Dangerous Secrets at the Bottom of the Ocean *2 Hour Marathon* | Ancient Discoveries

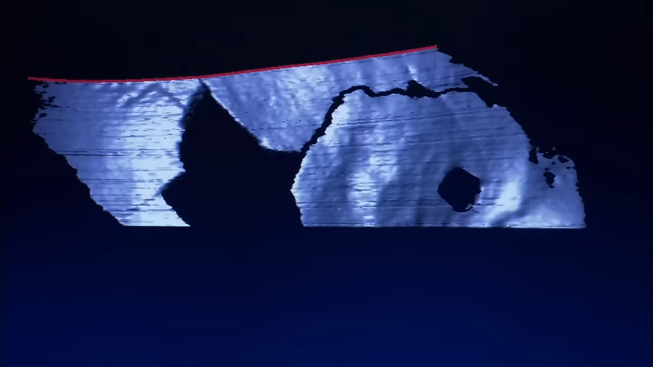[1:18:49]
When we scan the skull, what we want to do is to be able to take a three-dimensional model that we can create a facial reconstruction.